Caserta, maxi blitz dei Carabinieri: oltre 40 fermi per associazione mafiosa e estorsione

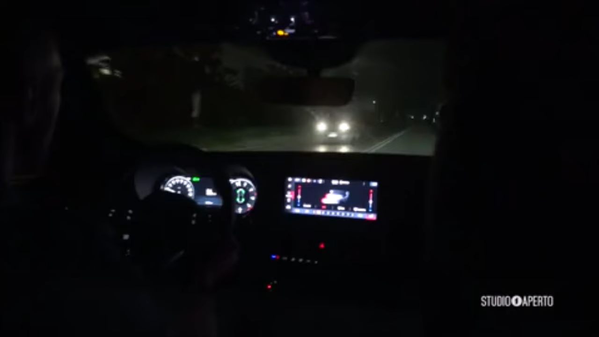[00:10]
Pochi minuti al blitz, siamo sulla volante dei carabinieri, stiamo raggiungendo uno degli obiettivi.